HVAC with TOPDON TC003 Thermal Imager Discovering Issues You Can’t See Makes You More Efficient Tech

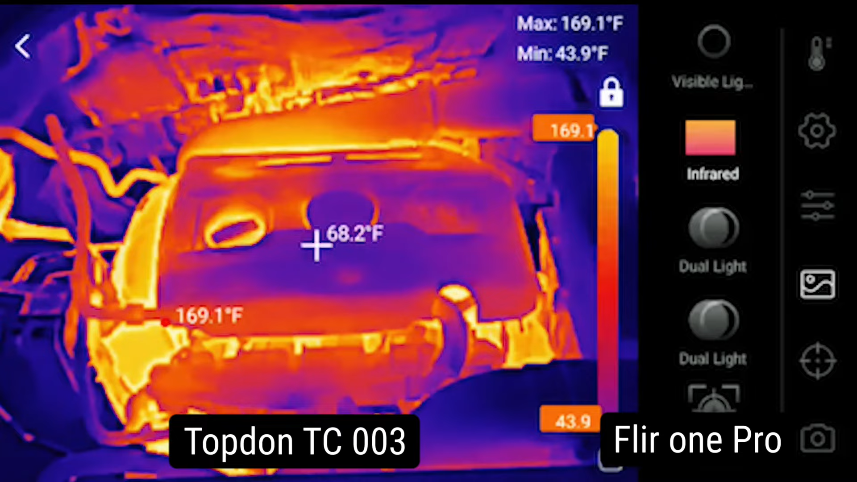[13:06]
On screen: spot 68.2°F, max 169.1°F, min 43.9°F
than flir don't get me wrong when you have flir in quality highlight environments it will have a much better
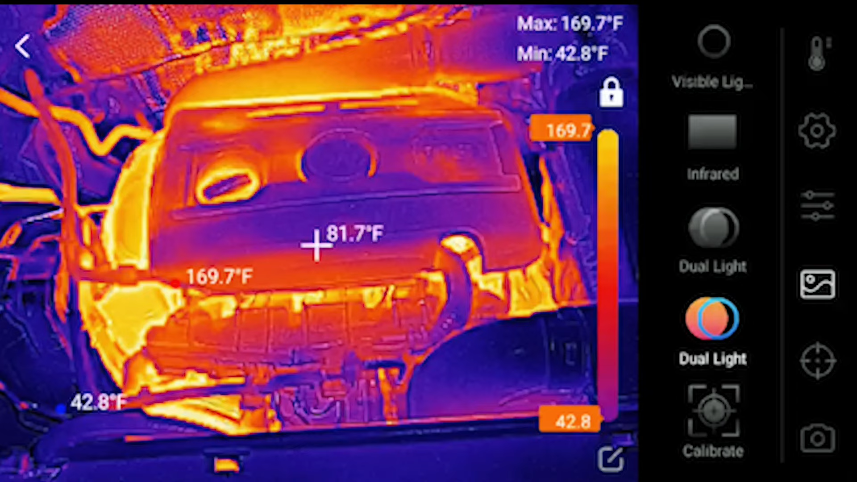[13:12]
On screen: spot 81.7°F, max 169.7°F, min 42.8°F
fusion look to it hit back here let's go to temperature monitoring i'm going to go ahead and hit
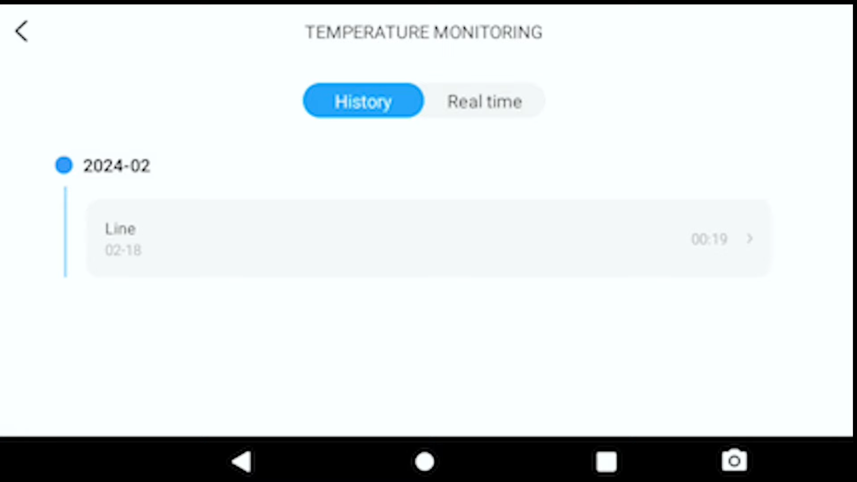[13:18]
real time generate image and now what you want to do
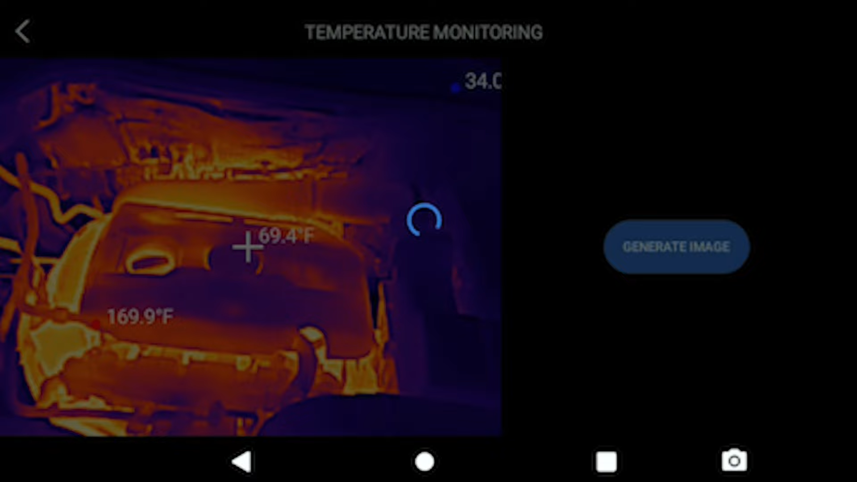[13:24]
On screen: spot 69.4°F
you can literally generate the style you want so i'm going to hit
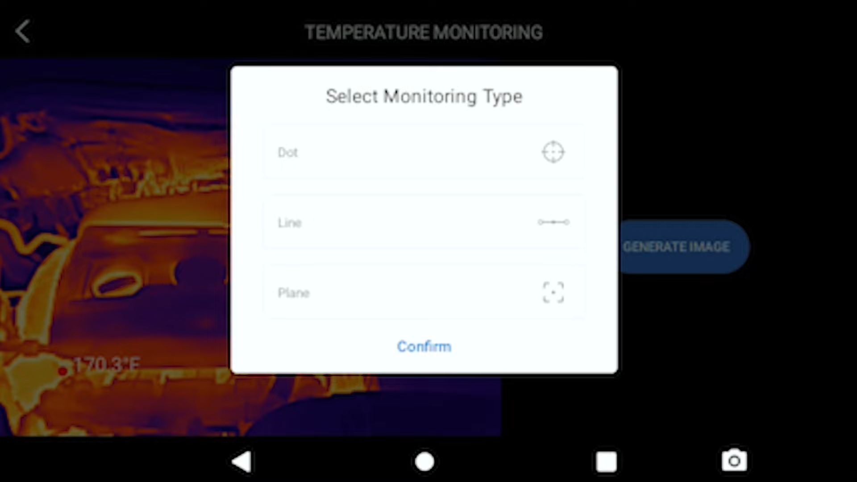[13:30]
a i'm going to hit line and then confirm select the place here
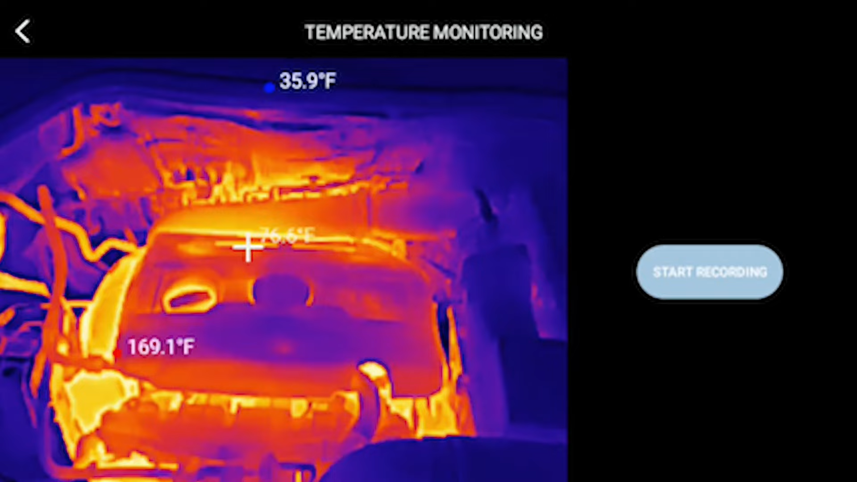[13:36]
On screen: max 169.1°F, min 35.9°F
now watch i'm going to just select let's just select across that situation now you can see it's literally monitoring everything high low points on that line right if i move the line it will adjust the high low points accordingly cool thing about it is check this out
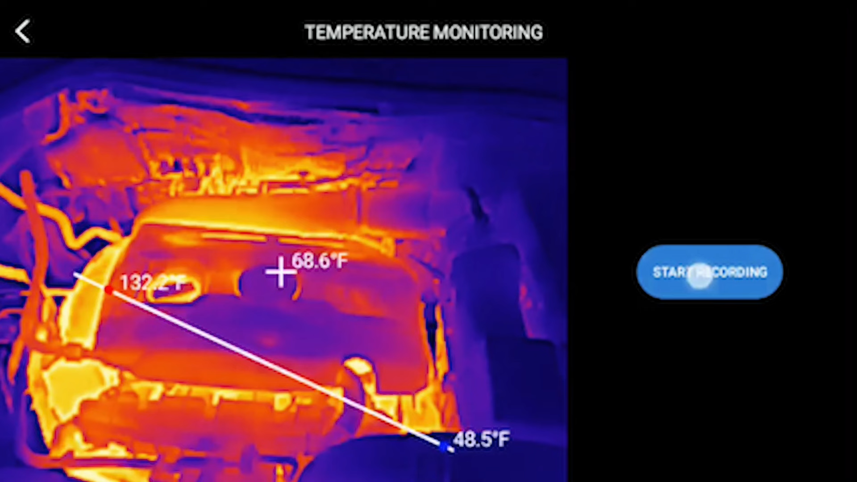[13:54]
On screen: spot 68.6°F, max 132.2°F, min 48.5°F
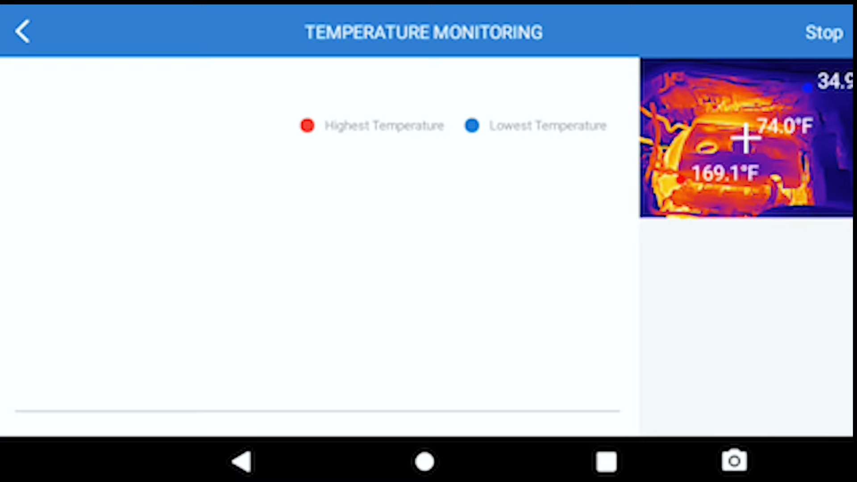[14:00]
On screen: spot 74.0°F, max 169.1°F
with that thing buffer it will also graph your trend your trending so watch when i move it it's going to move it up it's a greater differential
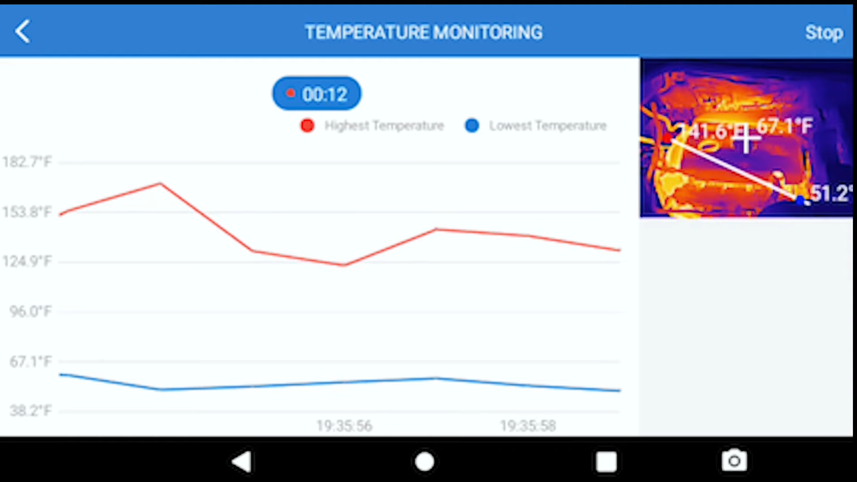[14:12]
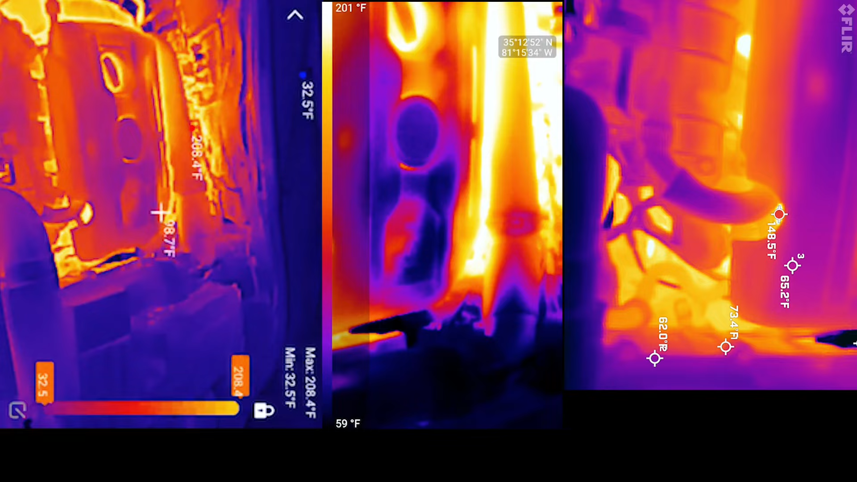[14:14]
so super powerful man so the thing about these thermal imagers is sometimes the base specs
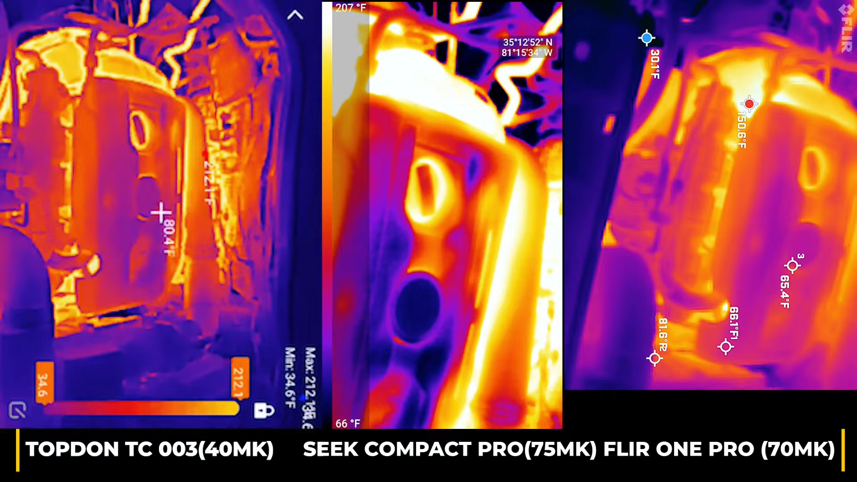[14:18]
On screen: min 34.6°F
could be deceiving so if you look at the seek on paper just on the baseline specs by the
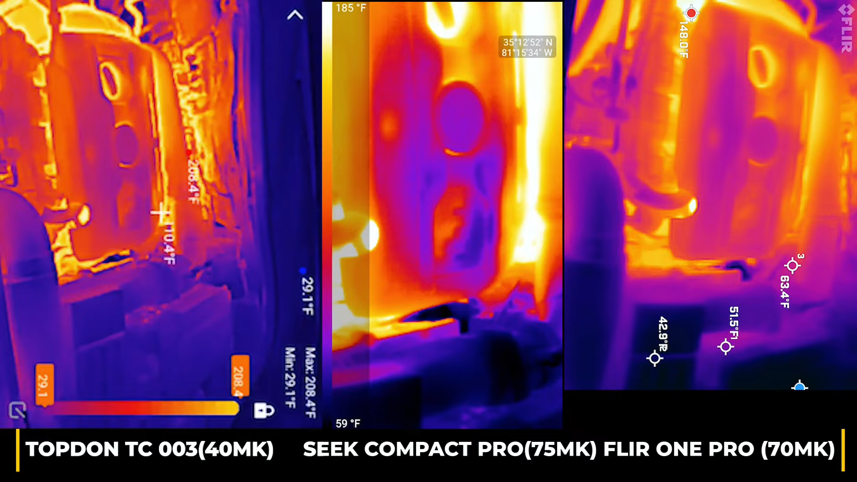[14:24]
On screen: max 208.4°F, min 29.1°F
resolution of the thermal camera itself you would think it's a lot better image clarity a lot better
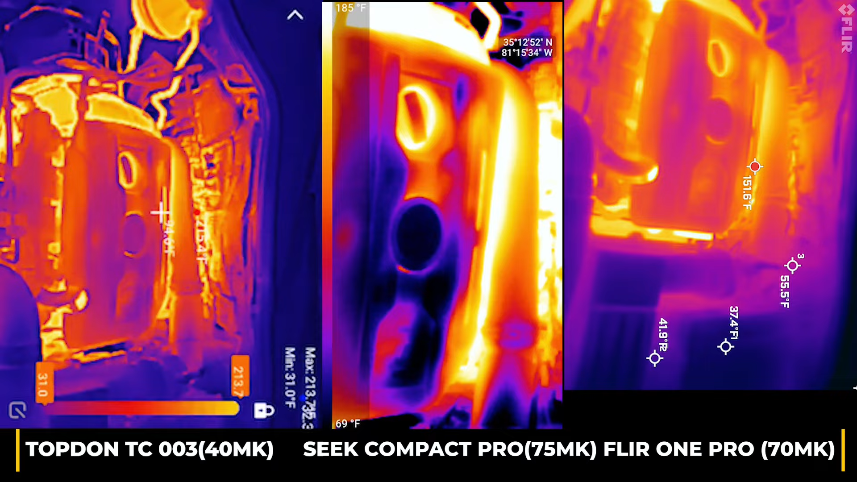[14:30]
camera which don't get me wrong the seek is no slouch it looks pretty good even in comparison to the tc003 but where the 003 shines is where that thermal sensitivity if you're trying to see like really small temperature differentials the top don is going to definitely beat out this the fleer uh the seek and the fleer uh just due to the um what they call
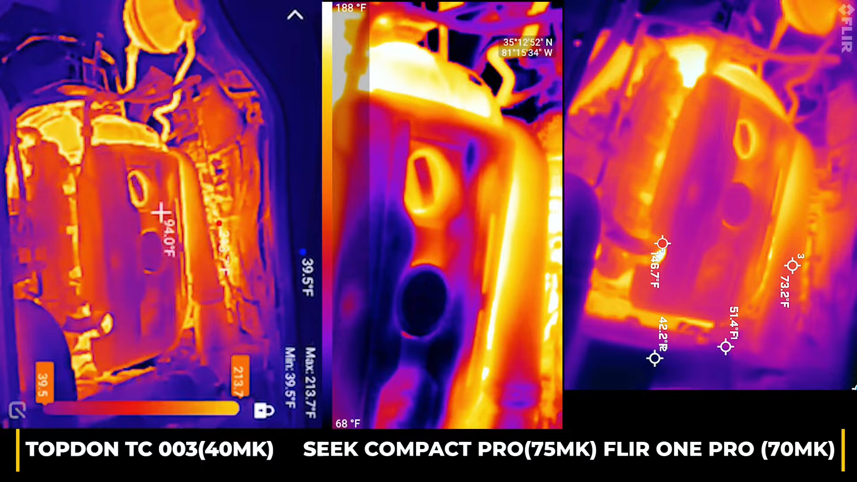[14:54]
On screen: max 213.7°F, min 39.5°F
thermal sensitivity and that's measured in micro calvin so if you look at the fleer and the seek the the fleer has got
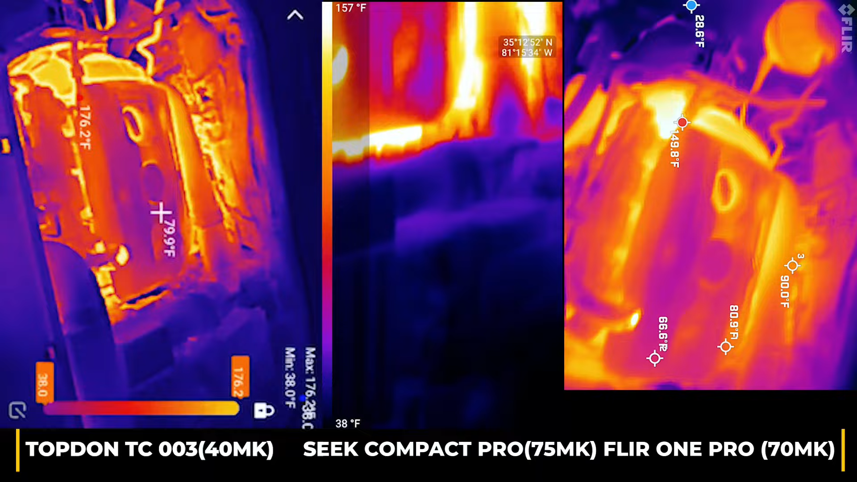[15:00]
70 micro calvin and the seek has got 75 micro calvin even worse than the fleer seek is trying to compensate
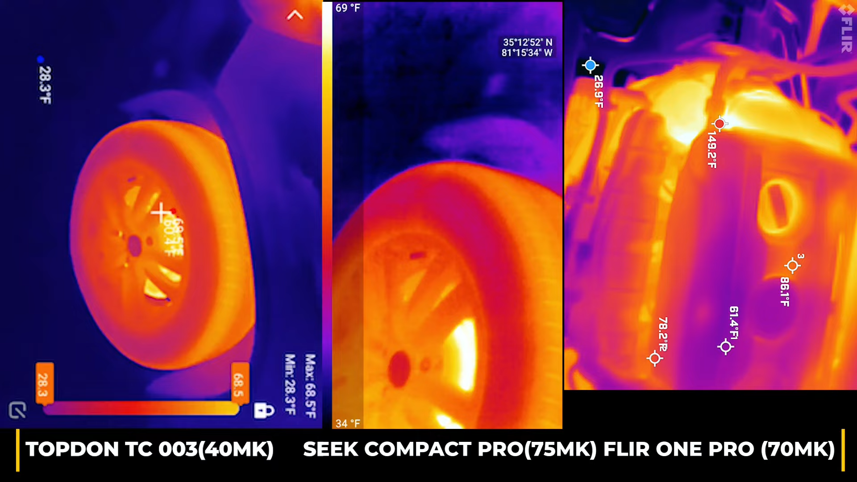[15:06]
On screen: max 68.5°F, min 28.3°F
with a little bit high resolution but it really it really shows if you're looking in houses if you're seeing the studs behind